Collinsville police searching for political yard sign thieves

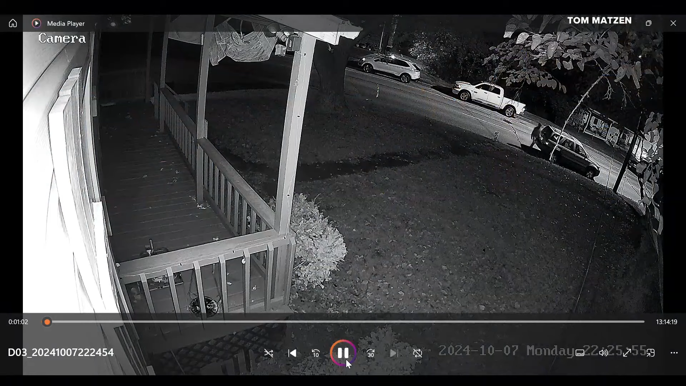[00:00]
Right now at 10, a brazen crime caught on camera. Two thieves stealing numerous political signs in Collinsville.